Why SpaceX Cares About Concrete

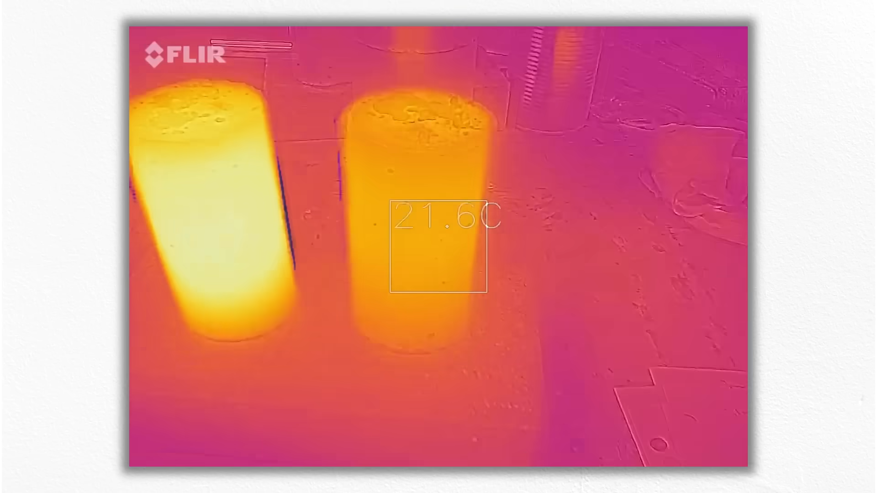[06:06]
On screen: spot 21.6°C
A fair comparison isn't going to be possible,
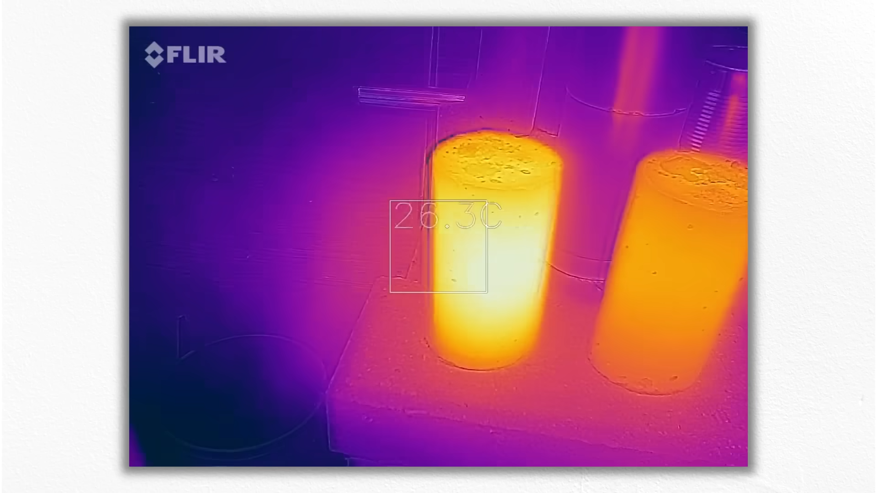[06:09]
On screen: spot 26.3°C
but I still think this demo is illuminative, if you'll pardon the pun. Now I'll break the heated samples. The ones that went into the oven spent about an hour there to make sure they were fully heated.
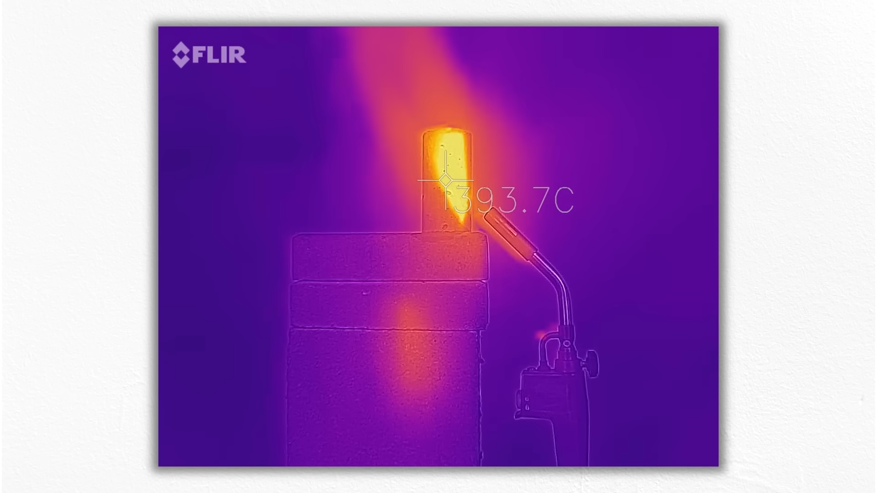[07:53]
They probably didn't get much hotter than the oven samples in most places, but directly in line with the flame was scorching, probably over 1000 degrees F, 500 C.